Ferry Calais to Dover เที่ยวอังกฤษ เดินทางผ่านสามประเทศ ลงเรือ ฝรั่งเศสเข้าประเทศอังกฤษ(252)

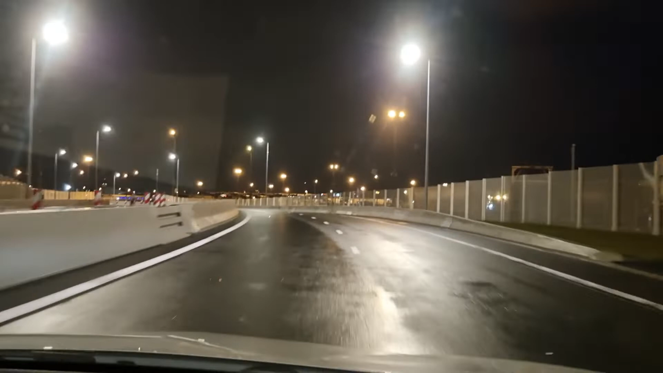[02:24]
ตรวจผ่านดานเรียบรอยพี่นอง ใจปัดใจตัว สิ้นไปถา ไปถาล่งเรือ ครับลดไปถาเรืออีกกับไกลจากหมองดาน เขาพี่นองอีกทีเพินคว้อง ร่วงทาเลือเพินมา